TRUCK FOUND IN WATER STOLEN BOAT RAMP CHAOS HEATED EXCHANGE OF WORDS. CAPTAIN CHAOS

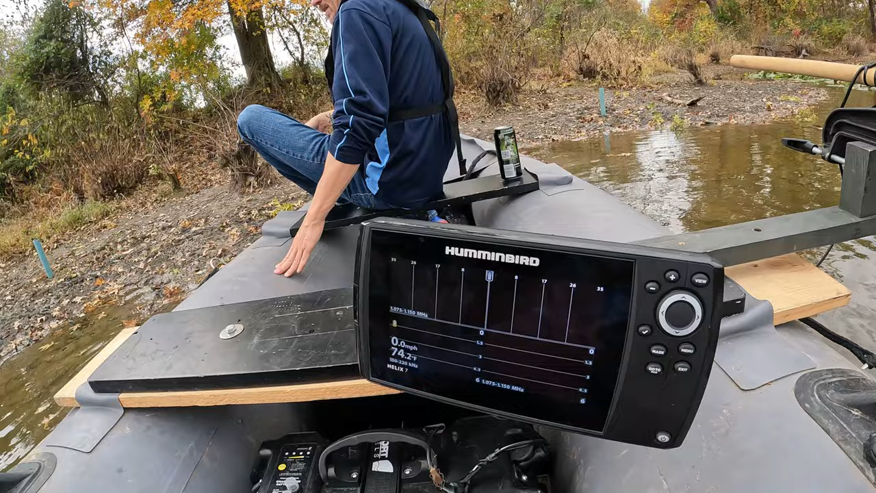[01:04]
and down imaging if you're new to the channel my name is Trey just like we just said that is Ricky I'm
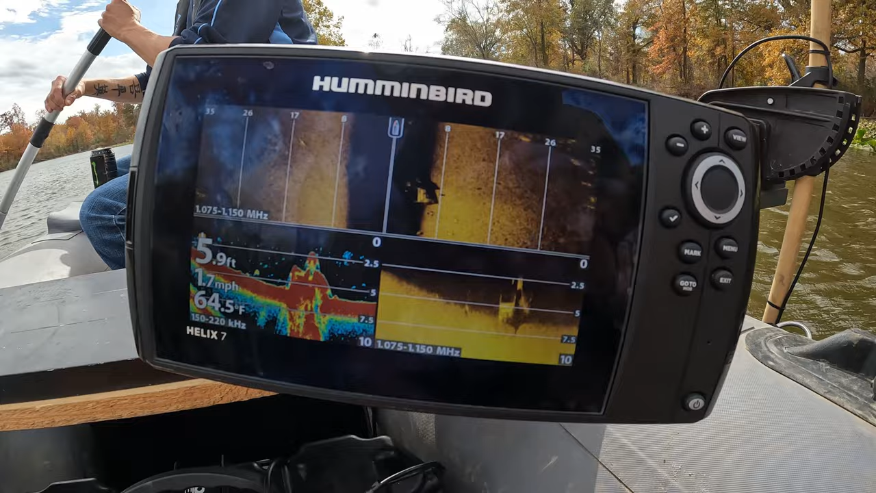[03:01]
On screen: depth 5.9 ft, water 64.5°F, speed 1.7 mph
it looks weird so eight foot to the right so just off the boat ramp really yeah just straight back from the boat ramp go back that way it's got to be a car
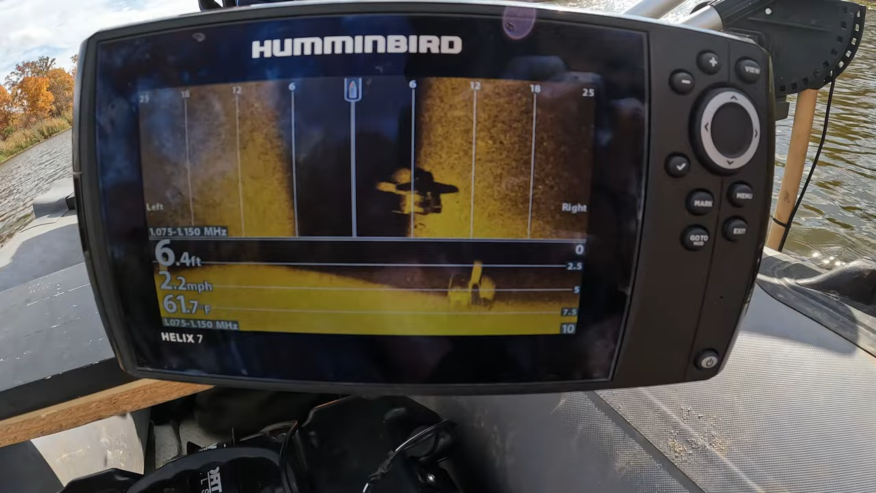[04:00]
On screen: depth 6.4 ft, water 61.7°F, speed 2.2 mph
it's a truck it is a truck see it all right I finally got enough speed built up see the cab the
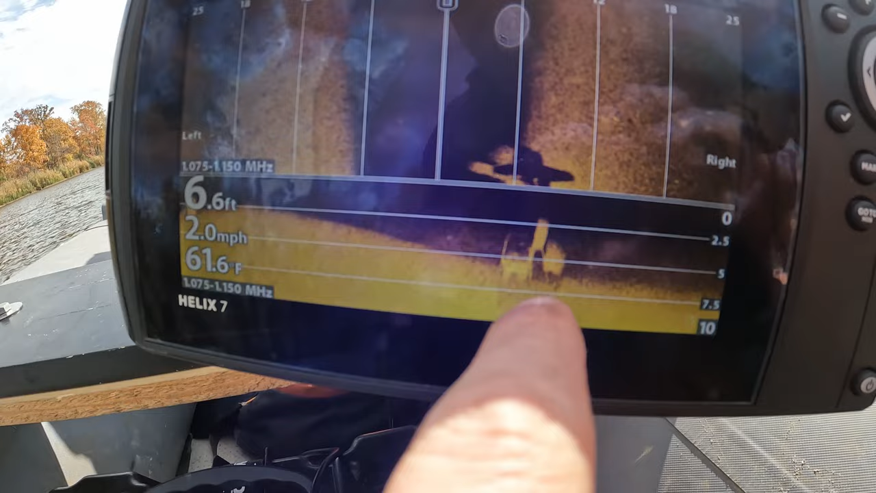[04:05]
On screen: depth 6.6 ft, water 61.6°F, speed 2.0 mph
doors open the front the bed the tires all right let's do some diving